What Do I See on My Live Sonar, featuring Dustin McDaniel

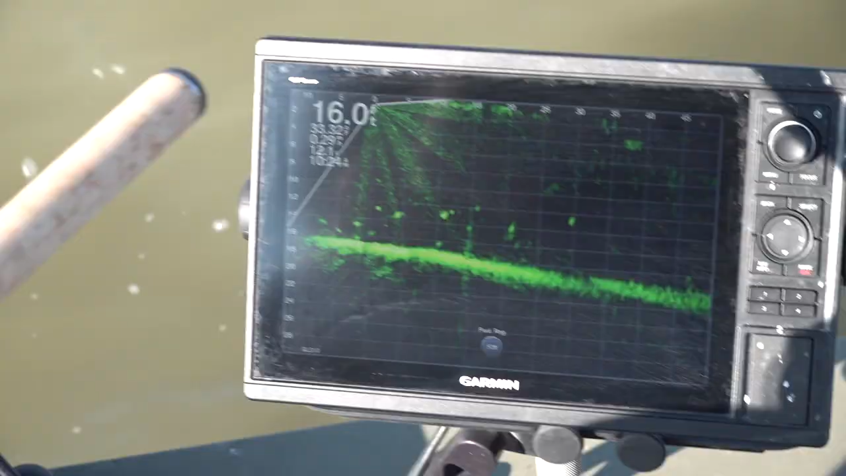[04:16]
so I'm still trolling through the channel here I thought I found a potential target right here what I'm gonna do is that's already moving quite a bit I'm gonna hold my my transducer on that fish I'm gonna keep him bright and I'm gonna watch his his actions and I'm gonna see if if
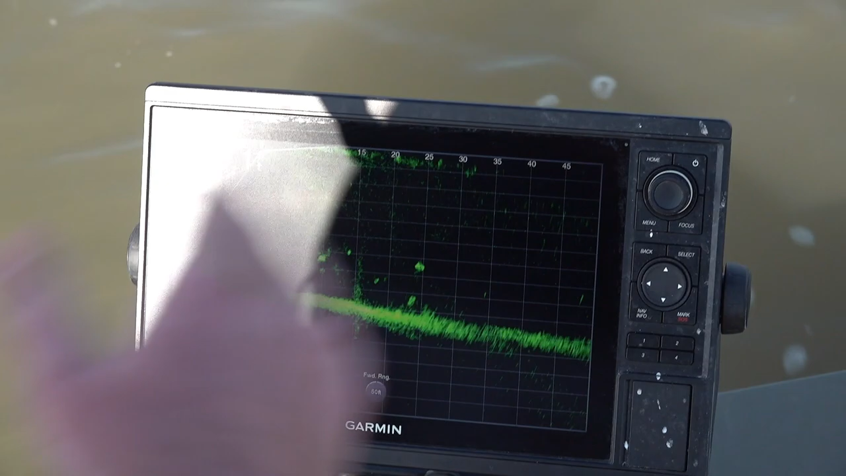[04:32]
I see any tail movement anything dramatic that makes me think that that's not a crappie the the
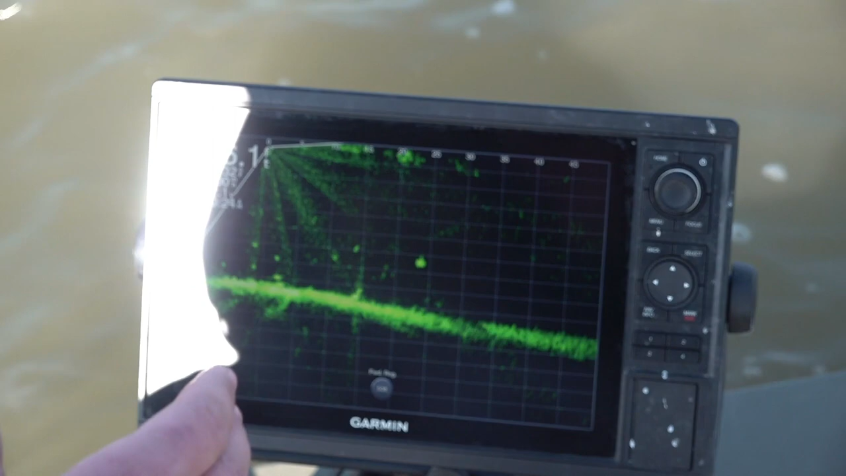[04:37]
one thing I tell everybody is a crappie if you've ever been to bass pro tank and you've seen those crappie in the tanks they're hardly ever moving there it's almost like they're frozen in the water that goes the same as in this lake they'll do the same exact thing so the less movement the better chance you have of it being a crappie I'm seeing a lot of tail action with those fish and I'm gonna guess that those are probably a drum
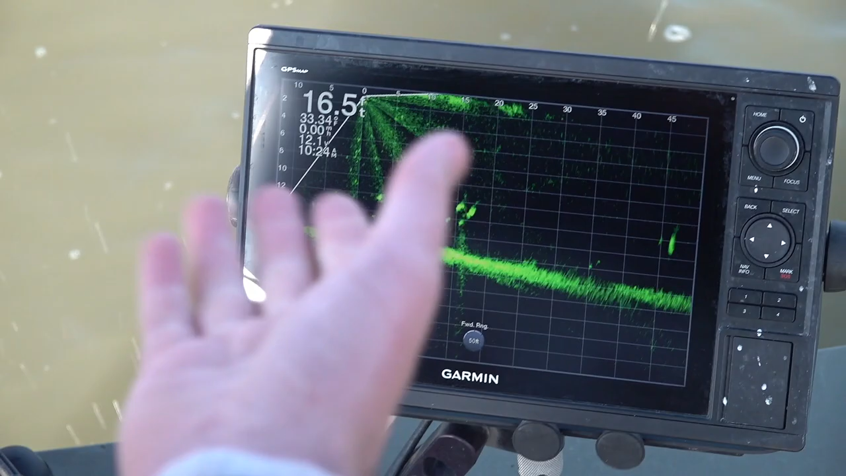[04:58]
carp or etc on a trash fish
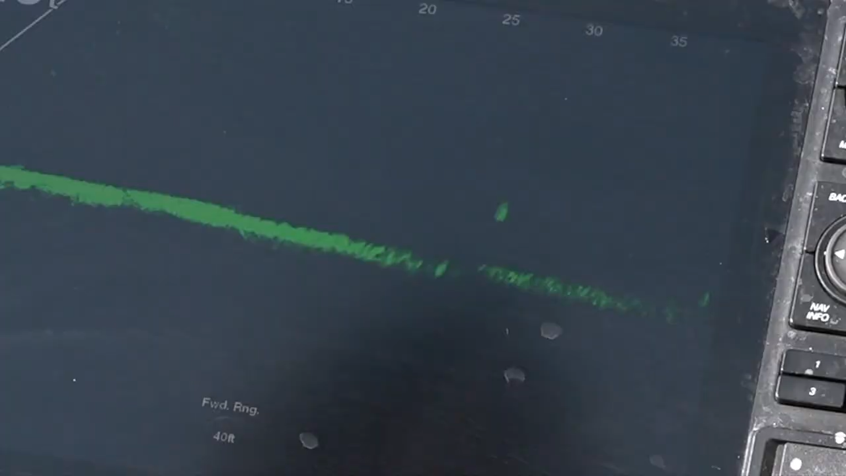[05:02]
all right we're coming up on a trash fish you
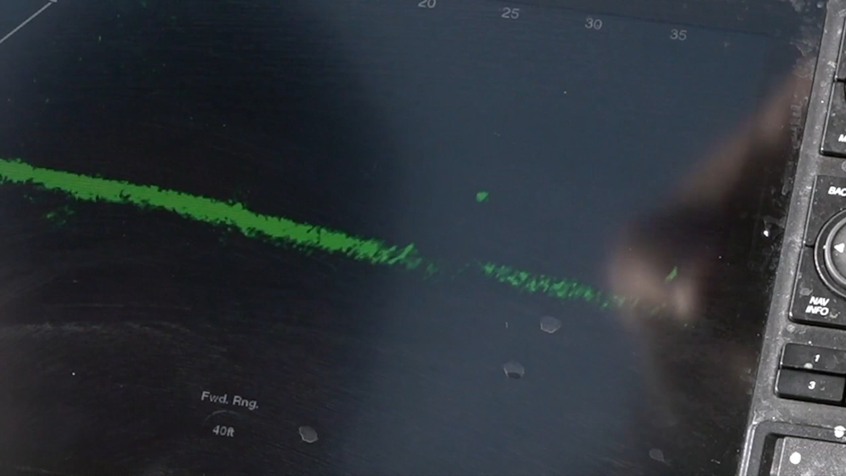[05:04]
can see the difference between the crappie and trash fish because there's constant movement and and feedback coming back from that fish
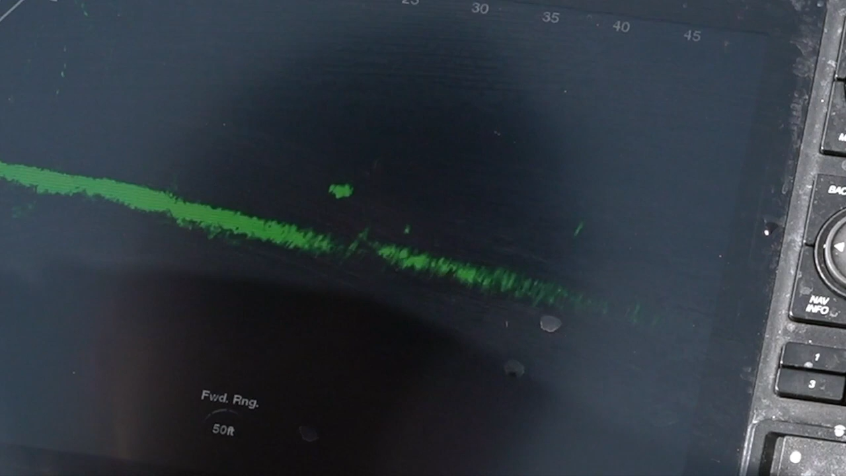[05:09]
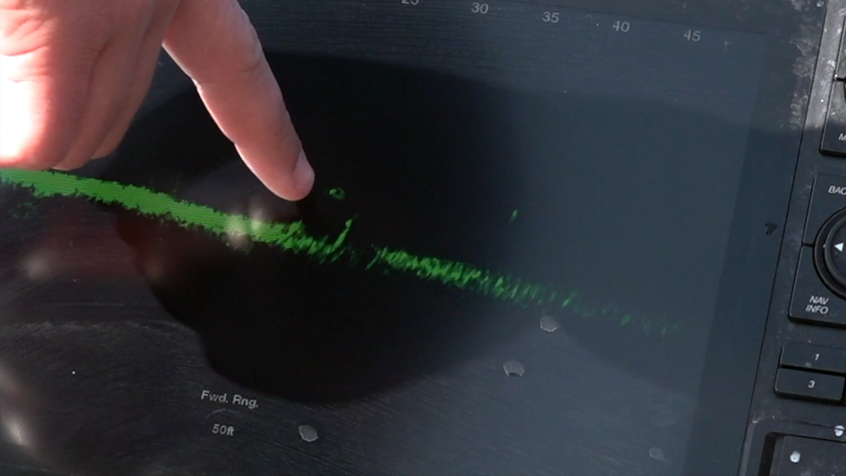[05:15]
another telltale sign is that big split tail on the back but you're seeing so much movement see how he's moving across that screen shining from the head of him all the way to the tail you're seeing a bunch of feedback so yeah so a nine times out of ten that's not gonna be a crappie in another it's a rectangle fish and if I
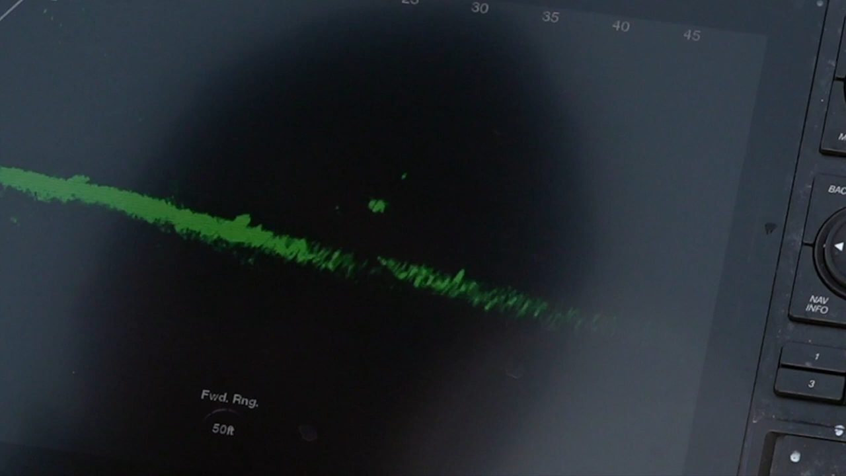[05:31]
can find a crappie here they're a perfect circle compared to a rectangle this fish
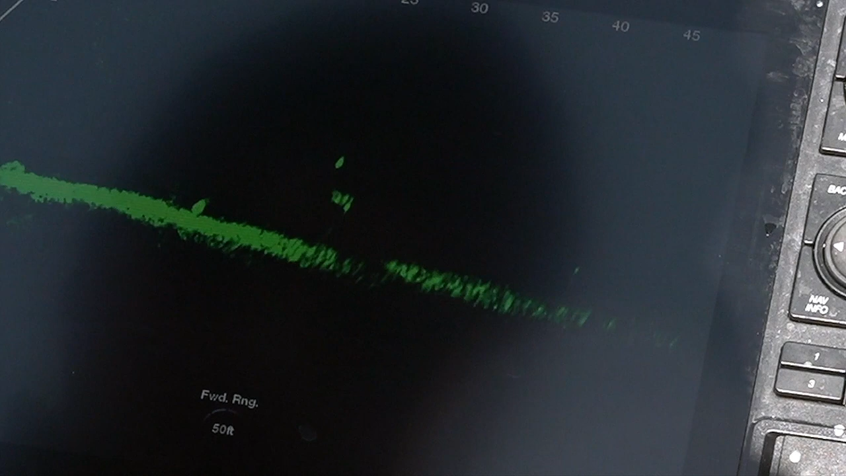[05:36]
finally held still so we'll get a better look at him we'll
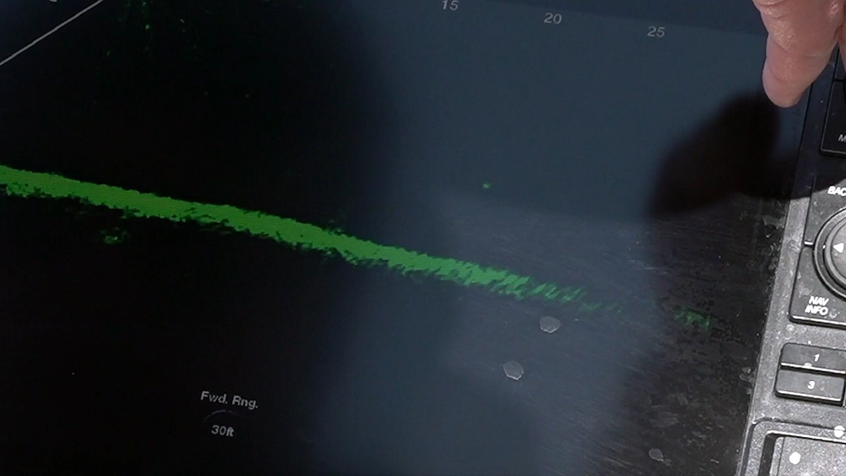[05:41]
get that split tail hopefully if he holds still long enough see
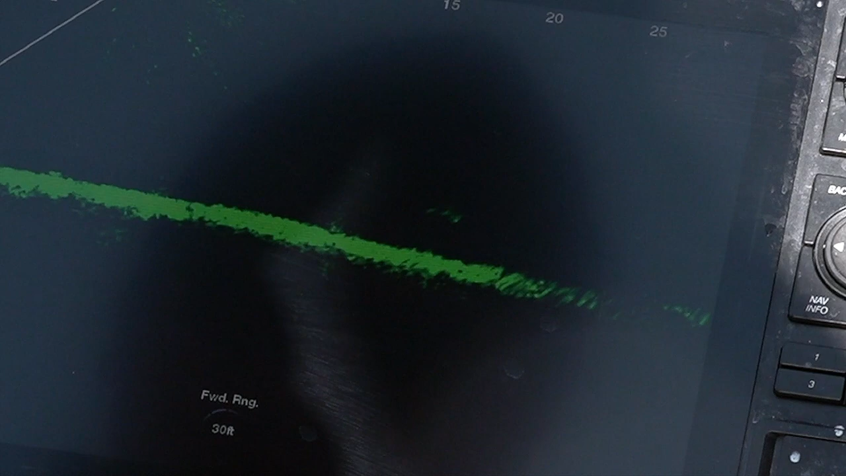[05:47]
so now he's wanting to sit like a crappie but the telltale sign now is he's more of a rectangle and
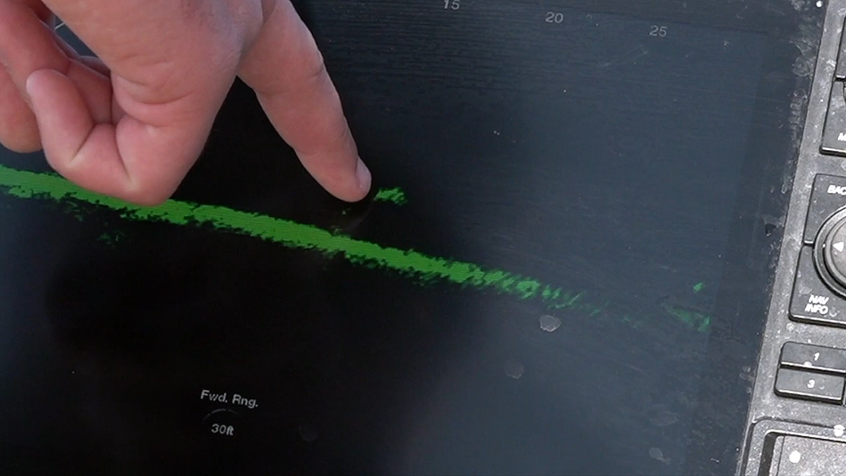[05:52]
he's got a split tail the split tail is kind of hard to decipher through but the longer you look at that screen the more you'll learn that but he's a big rectangle on there
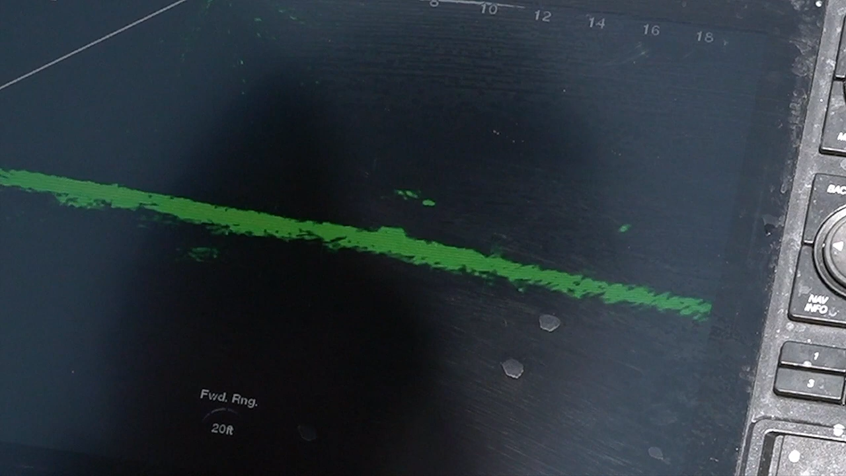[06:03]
and we're gonna get closer to him long as he sits still for us see that back down on top yeah so he's so he's sitting there not moving just like a crappie would but
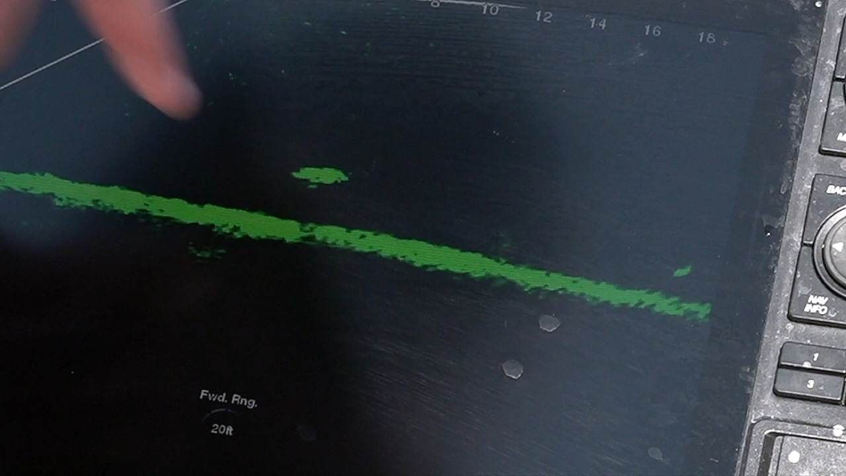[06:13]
he's got a big floppy tail and then there he goes again he'll start moving when I I told you you'll see that huge tail swimming right there crappie will start swimming when they swim you won't
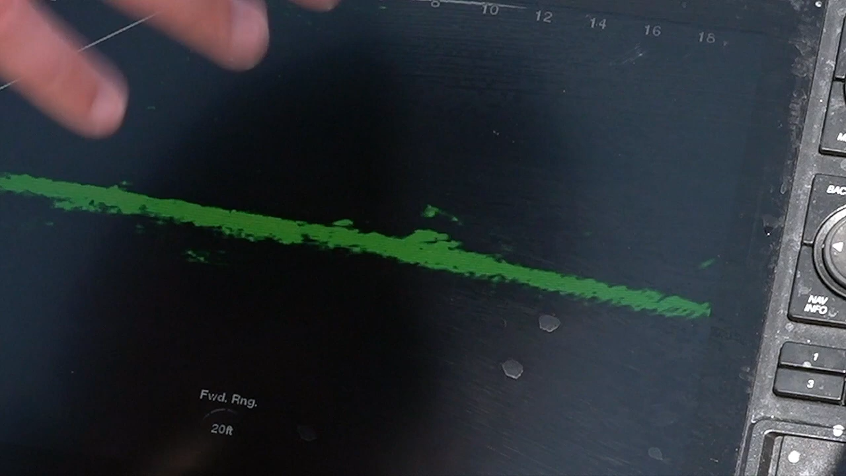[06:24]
see hardly any movement that just that big circle there's a crappie right there so I went from that trash fish to a crappie see how perfect circle that is and it's round so that's the difference